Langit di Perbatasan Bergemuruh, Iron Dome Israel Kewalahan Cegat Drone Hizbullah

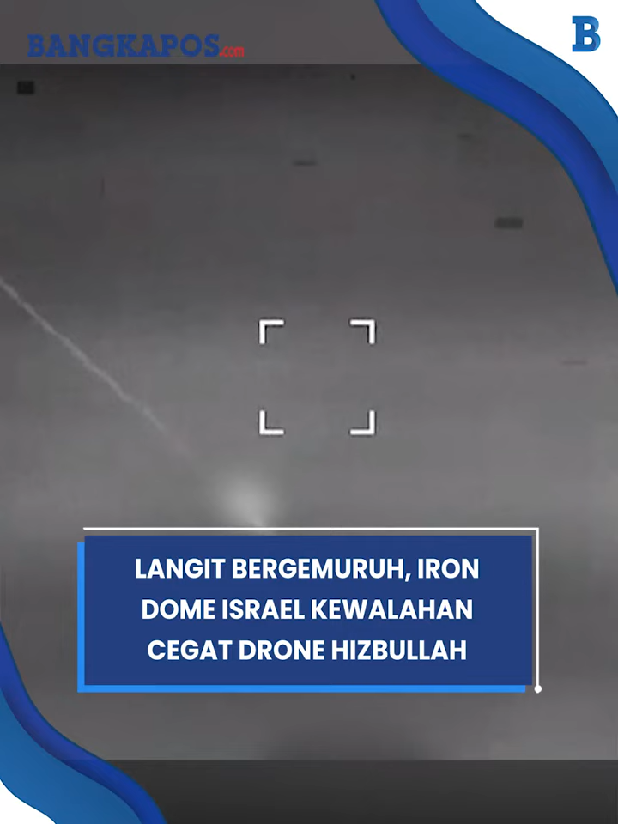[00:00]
Hizbullah kembali membabi buta meluncurkan sejumlah drone berpeledak ke Israel.
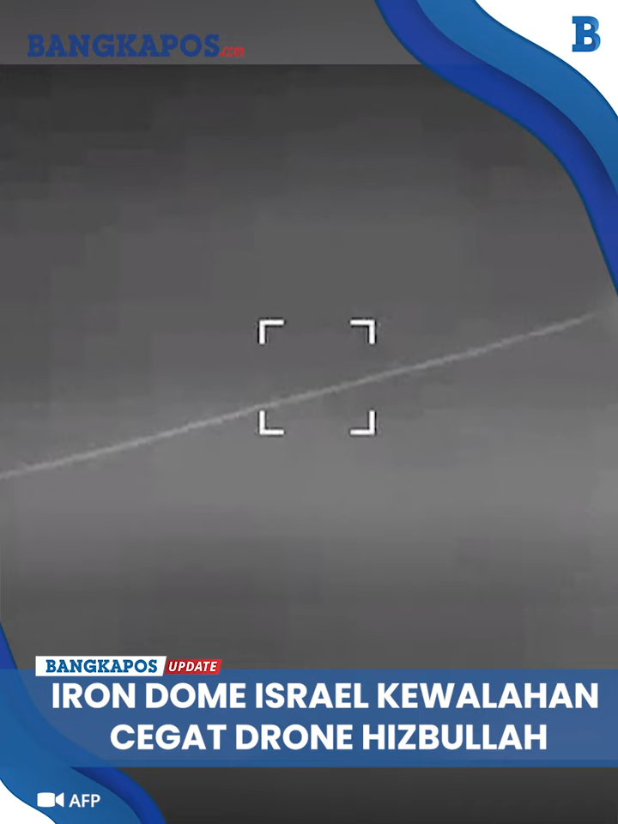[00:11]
Akibatnya sistem pertahanan udara Iron Dome Israel sibuk menjaganya hingga langit di perbatasan bergemuruh. Dilansir dari AFP pada selasa 23 Juli 2024, rekaman Iron Dome sibuk menjaga drone Hizbullah itu dirilis langsung oleh Pasukan Pertahanan Israel atau IDL. Dalam rekaman video tersebut, tampak rentetan drone berupa yang menerobos ke Israel. Sementara Iron Dome Israel tampak bersusah payah menjagat serangan dari Hizbullah tersebut. Sejumlah drone Hizbullah itu pun tampak meledak di udara hingga mengakibatkan percikan api yang cukup besar.